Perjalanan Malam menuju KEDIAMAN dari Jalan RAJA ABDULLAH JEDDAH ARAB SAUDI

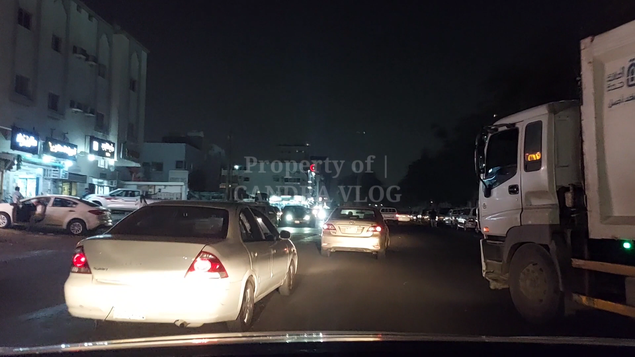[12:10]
sebentar saja. Wah, tuh main masuk aja. Wah, ini toko itu tempat pengisian gas, macet tuh.
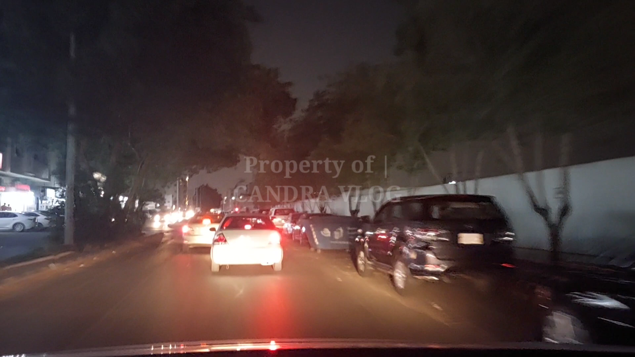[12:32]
Kok ini di dalam distriknya padat sekali nih mobil. Barusan di Jalan Madinah lancar, nggak macet.
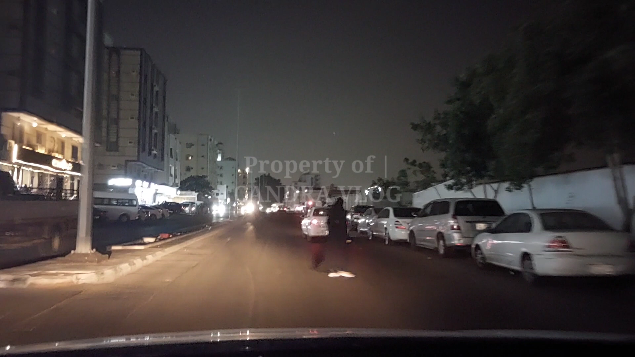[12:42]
Ini di dalam distriknya ini tumben nih, rame nih.